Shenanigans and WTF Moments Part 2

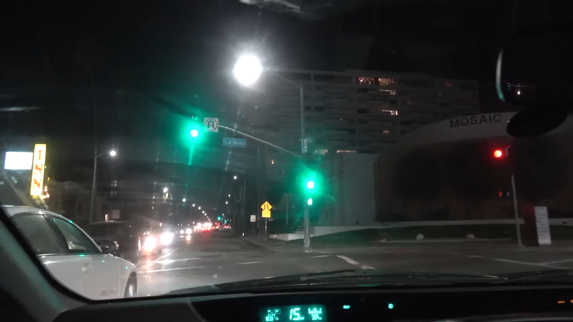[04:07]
Hold on, hold on, hold on, it just gets better, hold on, let me slow down, where was he?
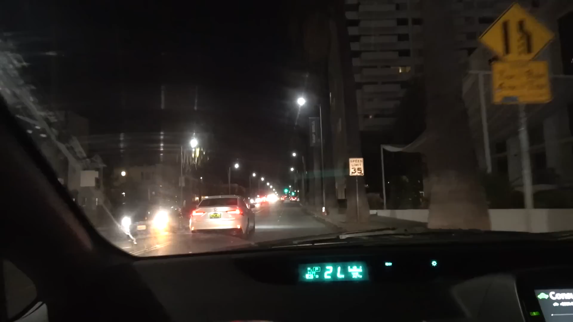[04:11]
He was, right here, right here. Is he still there? Yeah, dude. I see him, I see him, hold on. I see him, I see him, hold on.
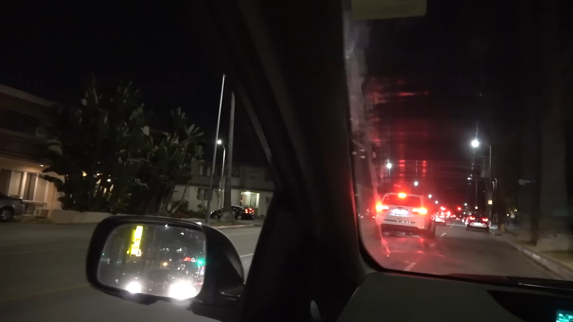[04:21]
Yeah, this guy's just chilling, dude.
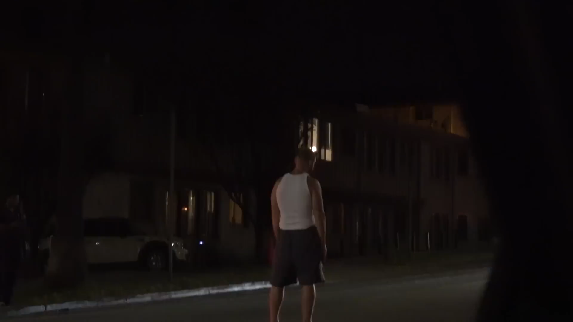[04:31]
He's in the middle, well, he's like in the, uh, what the? Yo, the other guys are recording today.
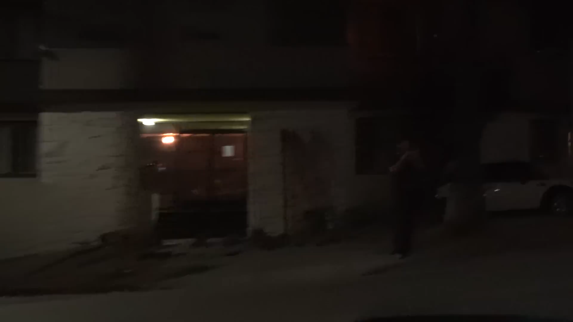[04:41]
Look at him. What the f**k is this? He's like meditating or something or like, like he's like in this dude's way.
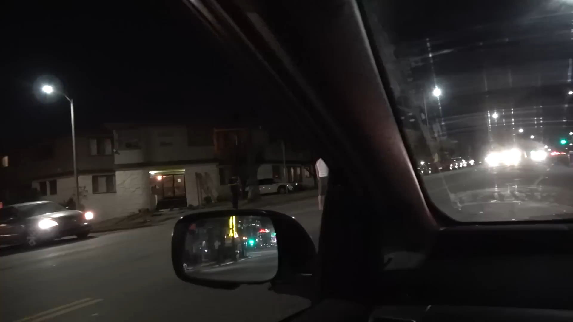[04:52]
Like this car can't get across now because this guy is obviously in the way. Well, he's barefoot too. Some barefoot guys.